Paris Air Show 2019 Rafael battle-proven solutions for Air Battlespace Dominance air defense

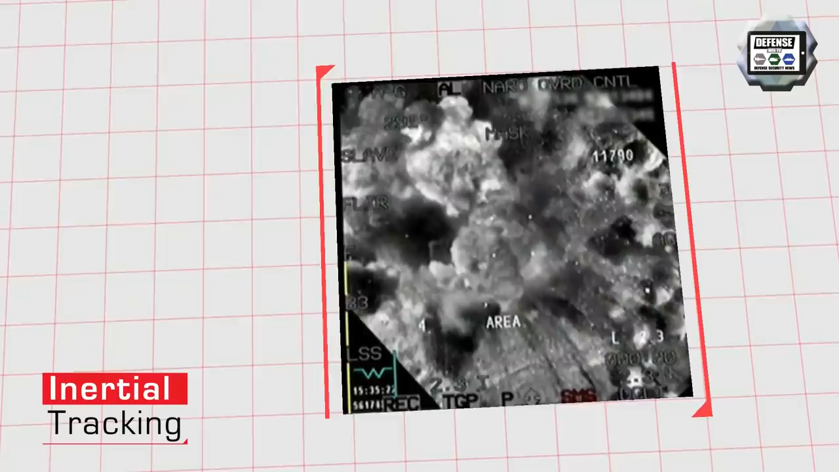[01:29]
be able to use their synthetic aperture radar sensor.
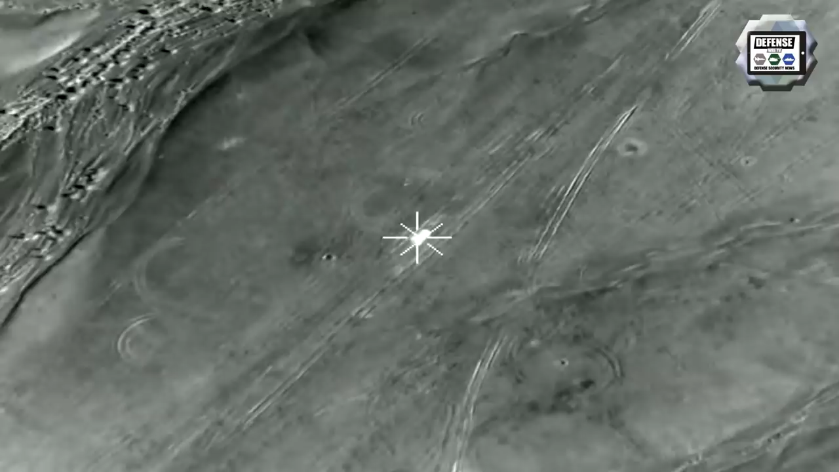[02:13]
which is very advanced in the sense that now pilots can launch multiple weapons towards a convoy or an area saturated with targets.
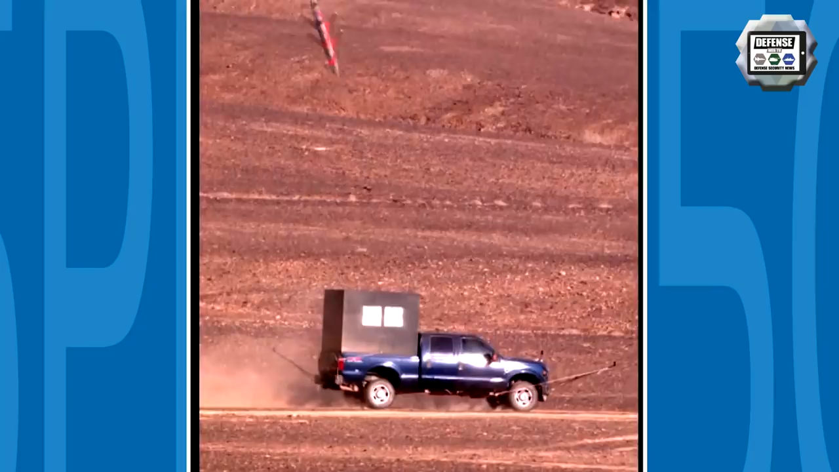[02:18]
And each and every weapon will individually be able to autonomously
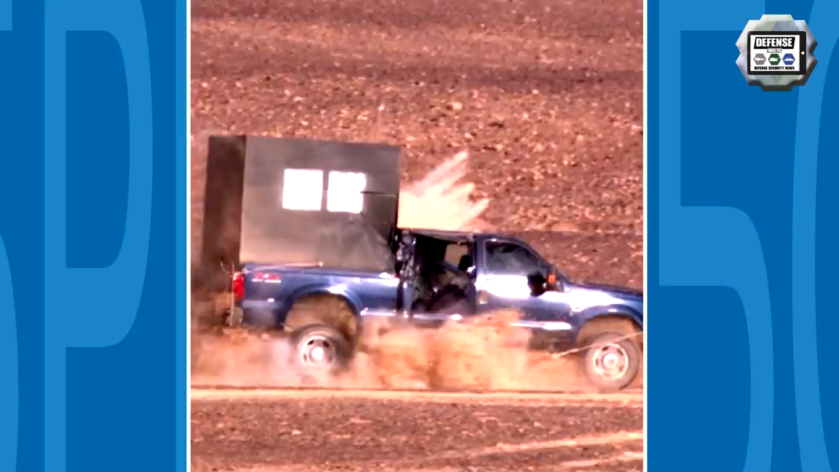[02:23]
track and recognize its target and select that target until it hits it.
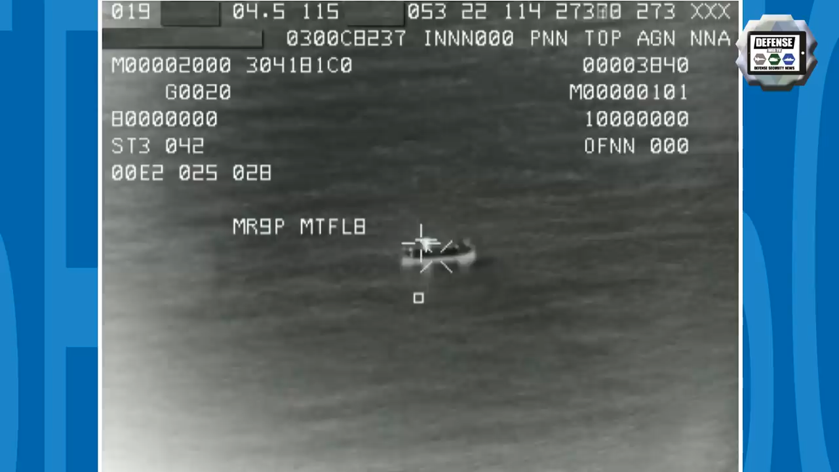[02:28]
The SPICE 250 ATR is based on artificial intelligence and deep learning capabilities.
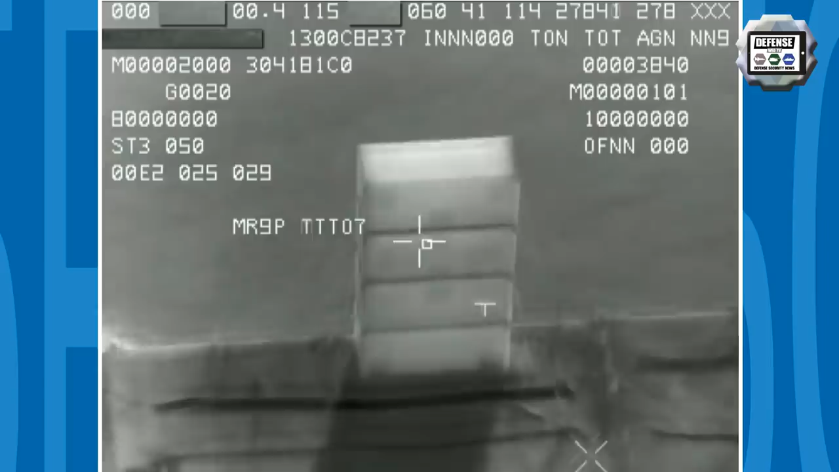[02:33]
There is now a new feature to the SPICE family.